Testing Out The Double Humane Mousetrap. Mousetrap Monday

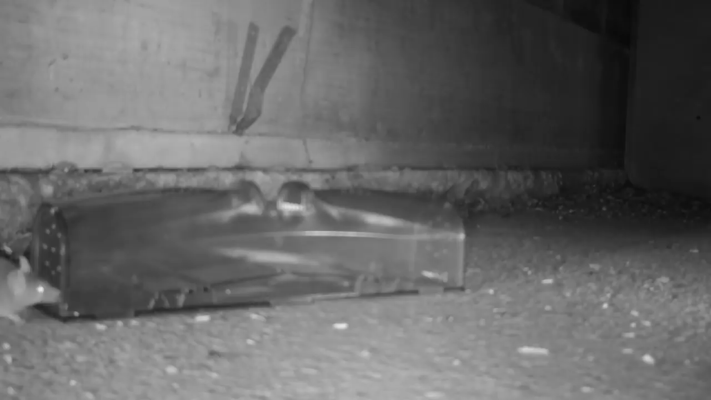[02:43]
Well, last night was a complete failure. I set up this double humane mousetrap in the barn and instead of catching a mouse,